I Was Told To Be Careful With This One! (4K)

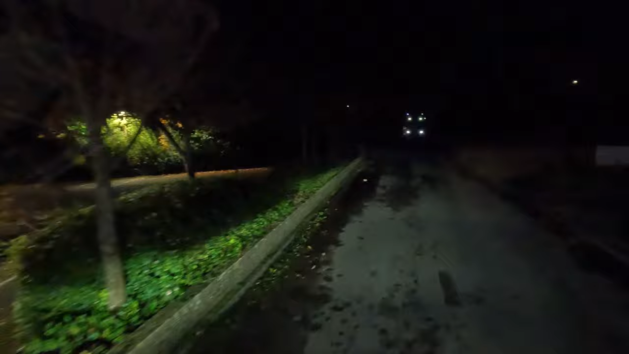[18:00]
all right we have one truck down here part where i would normally park as well
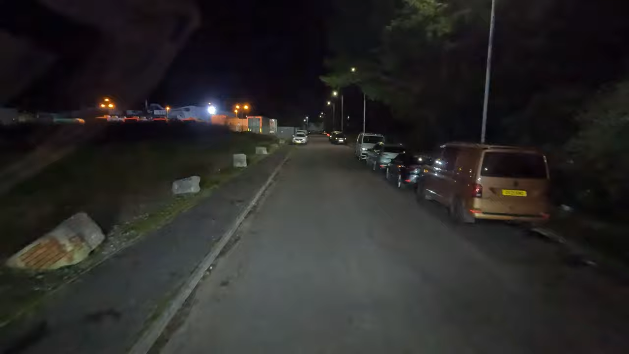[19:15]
i'm gonna take a left down here i'm pretty sure i saw a truck parked up to see you down here if there's room for me as well ah yeah we can park right in here look i think this would do i think